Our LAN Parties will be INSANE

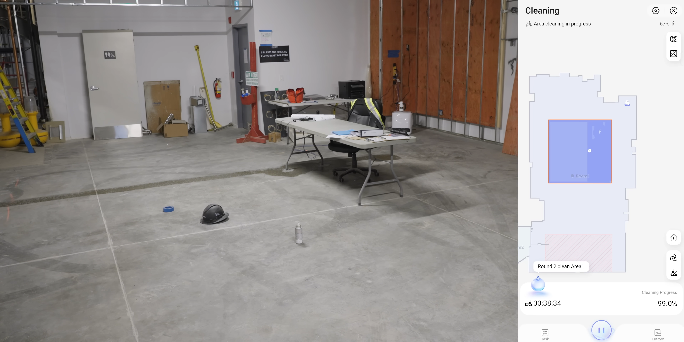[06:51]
We brought the Frio X Ultra here to the Badminton/LAN Center to see how capable it is in an absolute worst case scenario. And I gotta say, while initially we had some concerns based on that it took about an hour to map out the room,
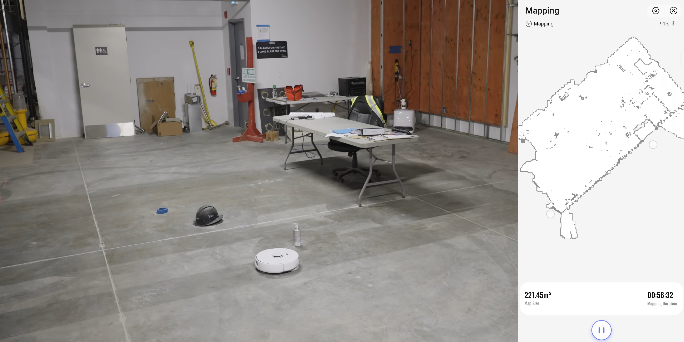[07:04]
in fairness to it, this room is a disaster area. It did do it, and it actually looks very accurate.